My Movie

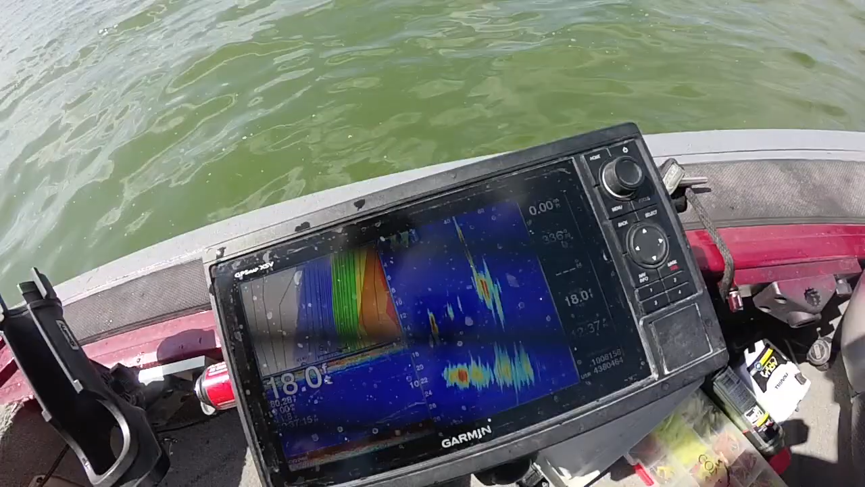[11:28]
So if you take a look, here's the bottom, 20 feet and it drops down to 26 feet. Right here, all these little things moving right there, those are all suspended crappie and they're at 14. So if you subtract 20 from 14, we need to be at least seven or eight feet above these, look, there's a big school of them right there, all suspended.
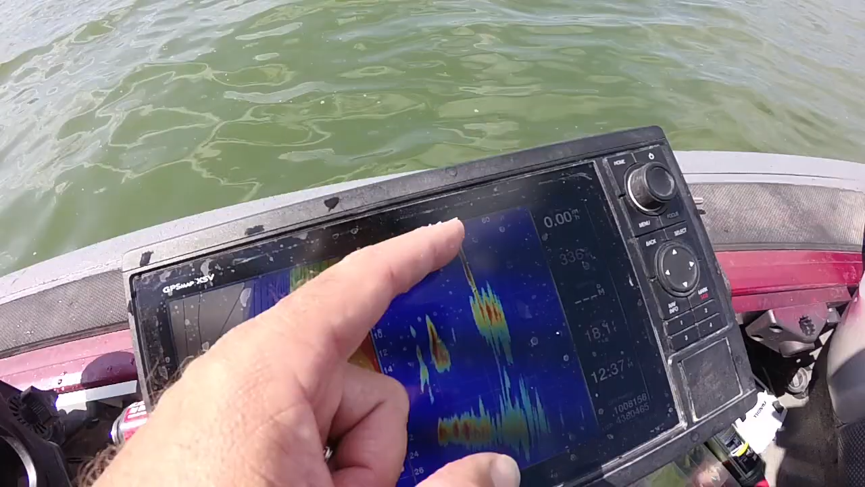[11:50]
There's a big school of them right there on some type of structure or a tree or something. But look at all those crappie that we are hammering.